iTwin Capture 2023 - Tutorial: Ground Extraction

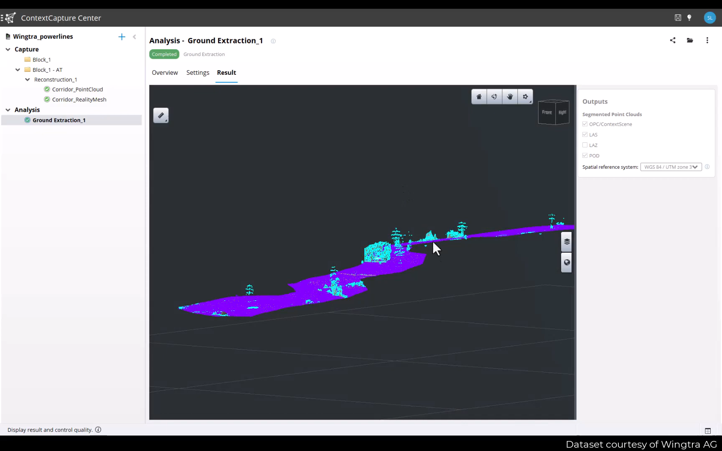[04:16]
The red image is displayed and on top of it, you have the classified point clouds. With two colors, the purple for ground points and blue for non ground.
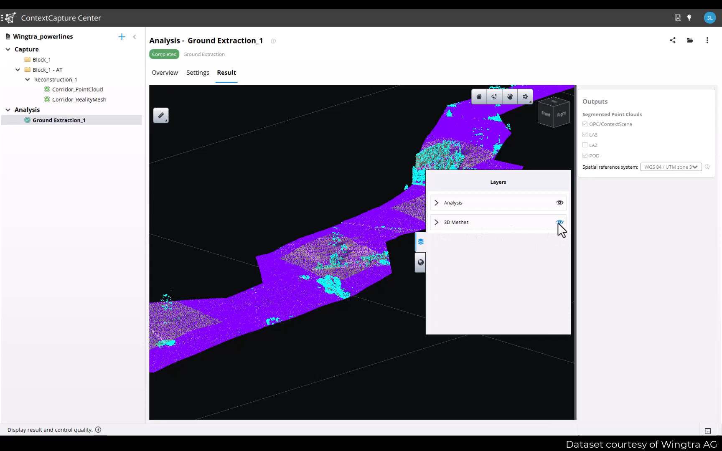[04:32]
To help with quality assessment, you can use the layers tool to adjust what you want to see on screen. You can toggle the reality mesh on and off. And for the analysis, you can choose which classes you want to display on screen. In this tech preview, there are no editing capabilities for the point cloud classification.